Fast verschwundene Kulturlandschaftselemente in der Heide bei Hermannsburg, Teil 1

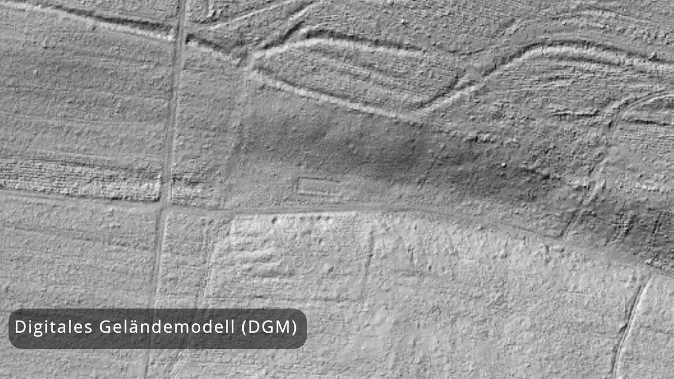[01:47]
Bei dieser Gelegenheit zeichnen sich aber auch noch Hohlwege ab, also offensichtliche Wegespuren,